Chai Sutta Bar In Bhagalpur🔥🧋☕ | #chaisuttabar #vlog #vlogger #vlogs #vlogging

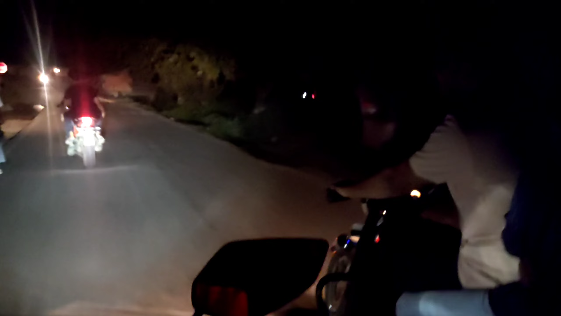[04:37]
तो गाइस CSB से निकलने के बाद हम लोग चले गए एक राइड पे, हम लोग बहुत दिन के बाद मिल रहे थे अरसलाल से,
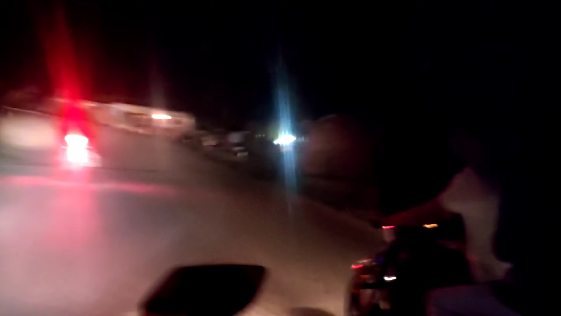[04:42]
तो हम लोग चले गए बाईपास एक राइड पे, वहाँ पे भी जा रहे थे एक ढाबे पे चाय पीने,